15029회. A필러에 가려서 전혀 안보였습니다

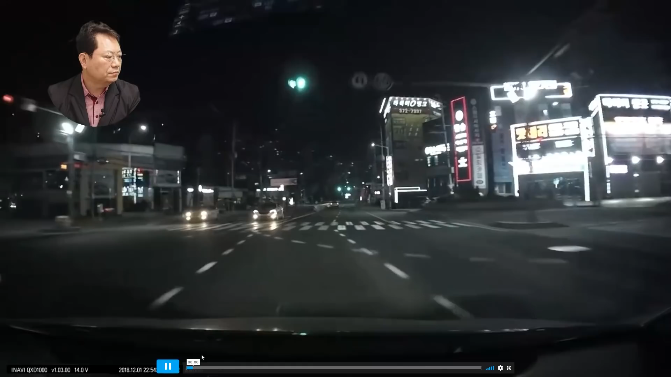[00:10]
중앙분리대 있어요. 중앙분리대 쭉 이어져 있습니다. 오~! 어디서 나와? 여기는... 여기. 여기 녹색 신호,
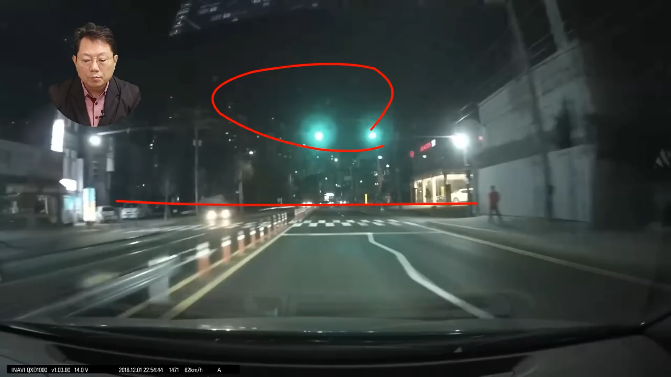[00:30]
보행자, 횡단보도는 빨간불. 이 사람은 기다리고 있는 사람 같네요. 여기 지나쳤어요. 아~! 여기서 나오네요. 아하! 여기가 중앙분리대가 중간에 끊어져 있군요.
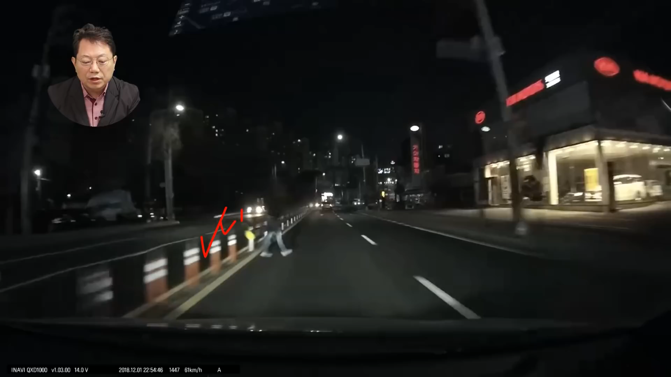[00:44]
중앙분리대가 끊어져 있고 탄력봉으로 돼 있습니다. 여기 이렇게 돼 있다가 이 중간에만 중앙분리대가 끊어지고 중간중간에 뿅뿅뿅뿅 뚫려 있습니다. 아, 여기 정상 내신에 가는데 여기에서 나옵니다. 이야~! 이거 피할 수 있을까요? 이거 이거 이거 이거! 여기서! 그래서 예전에는 전원사고일 때 5대5에서 시작해서 여기는 신호등이 있고 횡단보도 보행자 신호 빨간불이다.